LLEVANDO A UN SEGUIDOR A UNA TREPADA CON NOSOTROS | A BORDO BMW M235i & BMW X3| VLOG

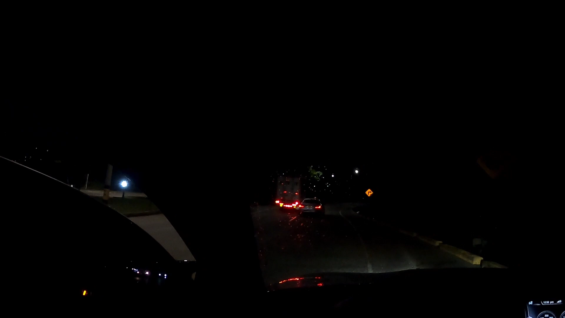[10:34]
Ahí va ese 240, que chimba, ya están saliendo los carros. Esperemos que salgan unos más y salimos nosotros.
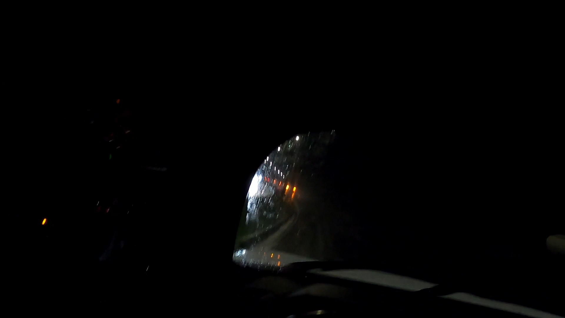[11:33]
Por acá está medio bajando la lluvia, pero definitivamente estamos en Colombia. Eso es el trópico. Llueve cuando uno menos espera. Y justo lavé el carro hoy, hasta ahí llegó la lavadita. Esa es la mejor danza de la lluvia que existe.
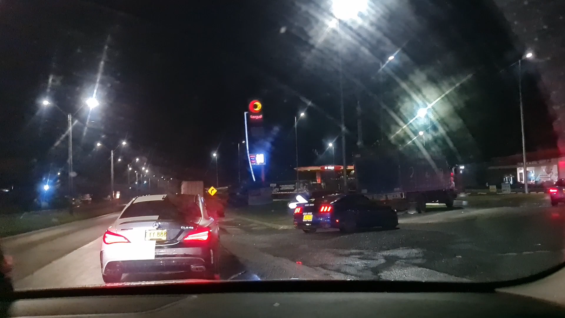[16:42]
los carros rápidos obviamente se fueron mucho más lentos, las camionetas, véalo.